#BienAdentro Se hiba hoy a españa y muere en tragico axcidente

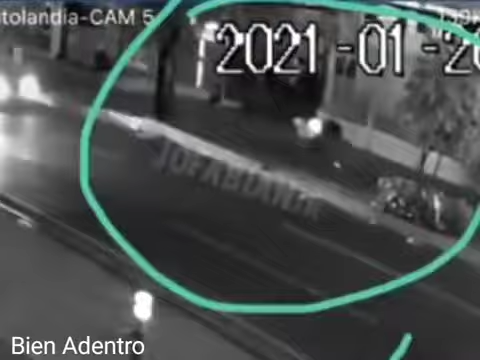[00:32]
había un hoyo ahí en la avenida estrella sadalá llegando a la entrada de cerro alto
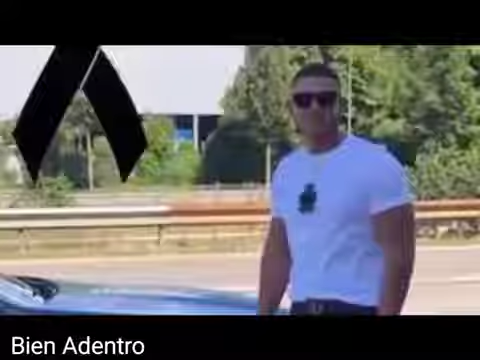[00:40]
cayó y se mató en el vídeo ahí no
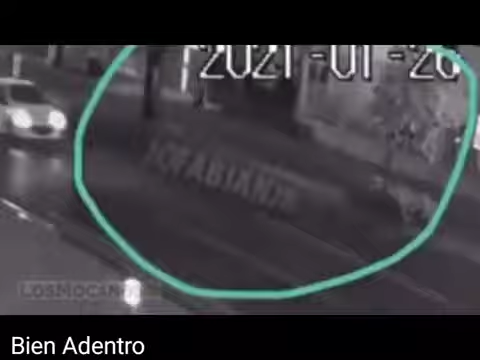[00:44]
voy a presentar la imagen del momento exacto con se cae porque nos tumba en el vídeo una cámara